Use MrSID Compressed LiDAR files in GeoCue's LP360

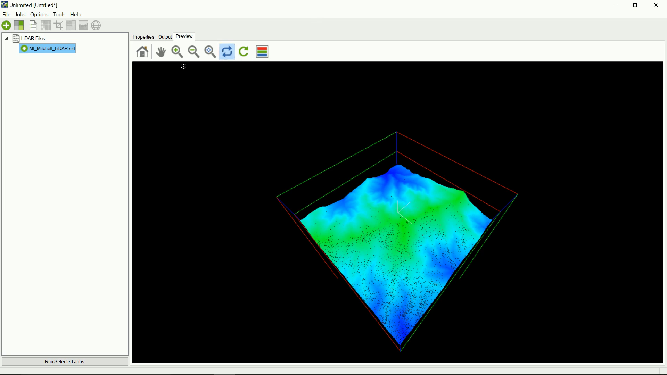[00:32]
for editing and analyzing point clouds. So, first things first, I'm going to show you the data that we're going to be using today. This right here is an MG4 point cloud,
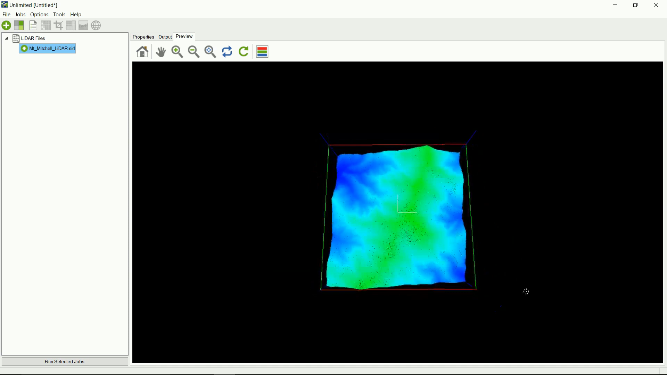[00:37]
and I'm showing it right now in GeoExpress, our flagship software group for creating Mr. CID compressed imagery in LIDAR.
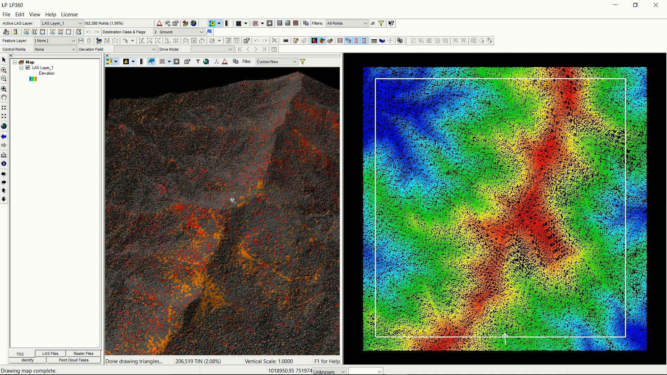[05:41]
So, you can see here the different – some of these classifications. So, a lot of this is unclassified data, but you can see some of the classifications – there's ground classification, which is in red there. Now, there are other options to filter by classification.